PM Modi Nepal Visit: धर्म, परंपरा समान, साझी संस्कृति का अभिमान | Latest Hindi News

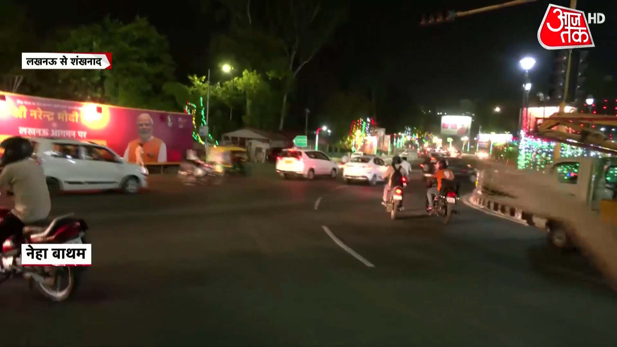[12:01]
के पोस्टर से पूरा रास्ता पटा पड़ा है अगर एपोर्ट से आप आएंगे तो प्रधान मंतरी के